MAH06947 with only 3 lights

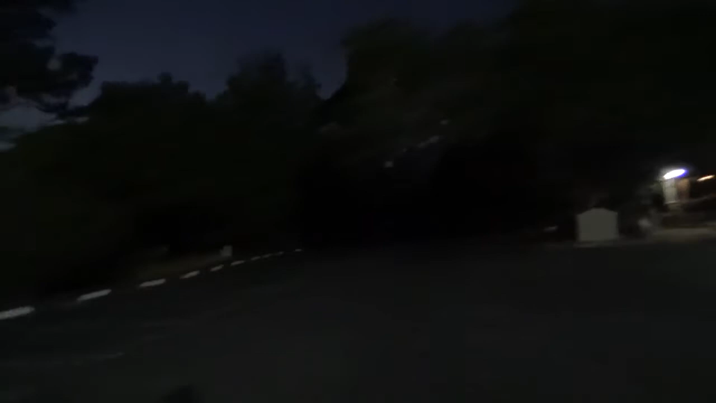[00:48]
You can see the difference in the color down there.